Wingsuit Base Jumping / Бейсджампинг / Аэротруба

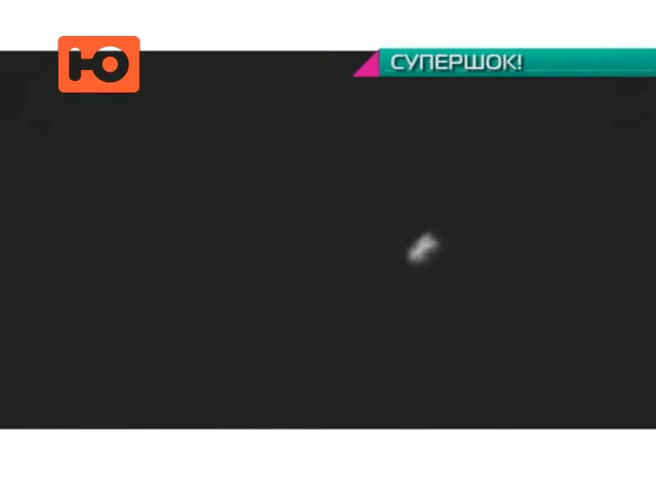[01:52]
4 минуты и 20 секунд небесный ныряльщик проводит в состоянии свободного падения,
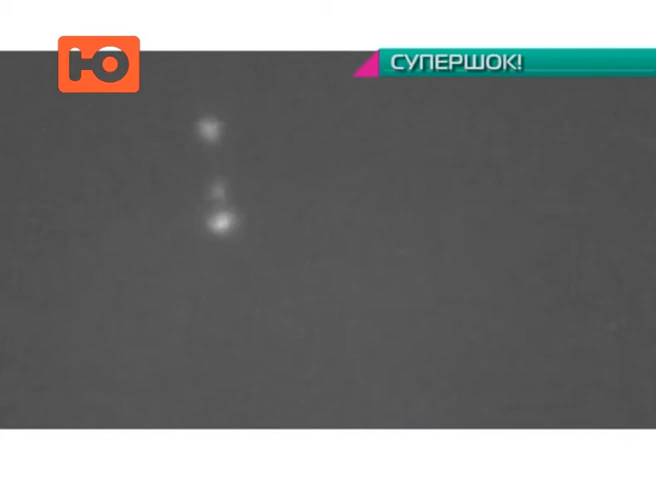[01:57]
не раскрывая парашюта, и при этом развивает невероятную скорость.